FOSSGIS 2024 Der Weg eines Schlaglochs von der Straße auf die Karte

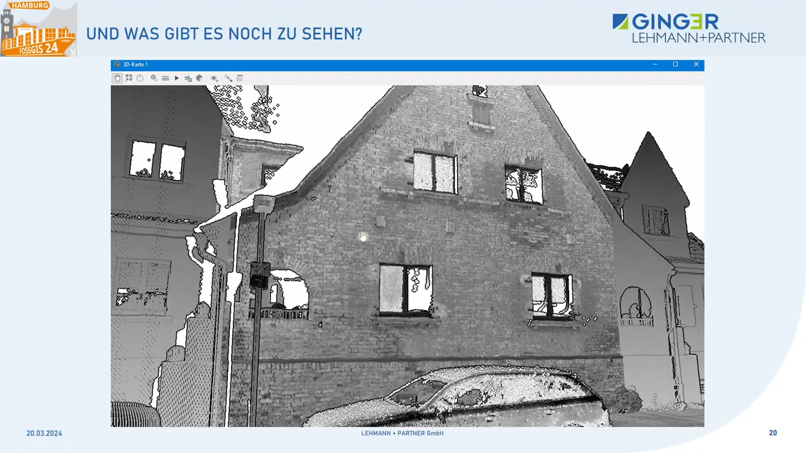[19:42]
die Punktwolkendarstellung von Kugels, die natürlich auch ganz schick ist und wo wir auch sehr gespannt sind,
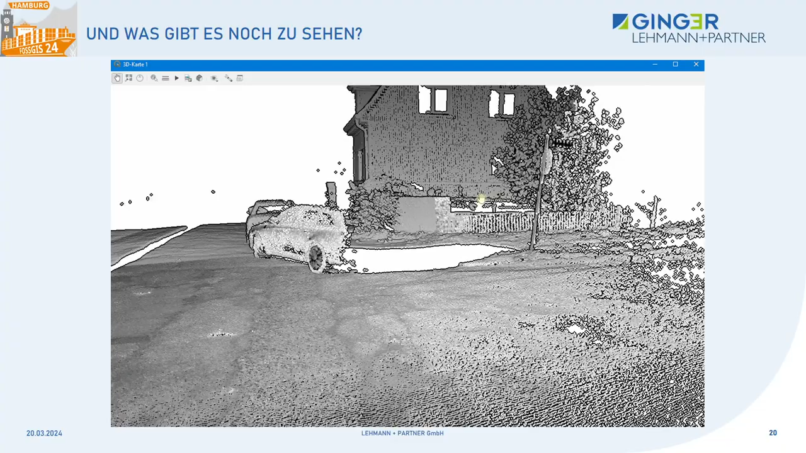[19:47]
was da mit der Funktionalität von der 3D-Geschichte in Kugels noch dazukommt
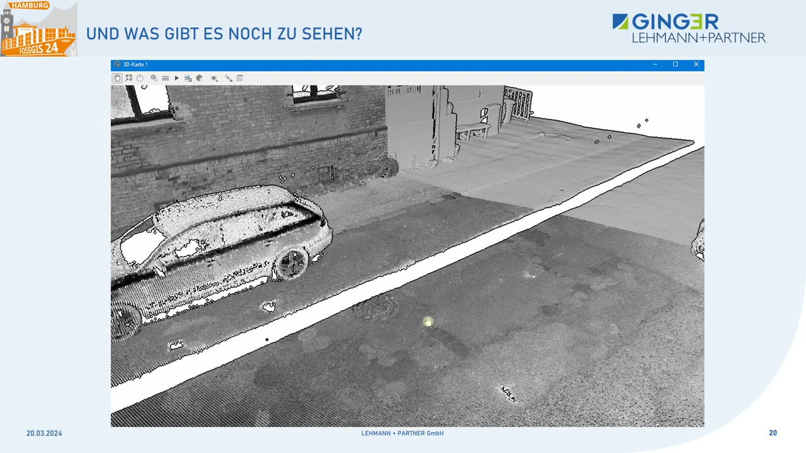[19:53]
und so sieht dann bei uns ungefähr eine Übergabe aus, wenn wir dann umfassend machen, natürlich nicht nur ein Schlagloch, sondern wir machen die ganze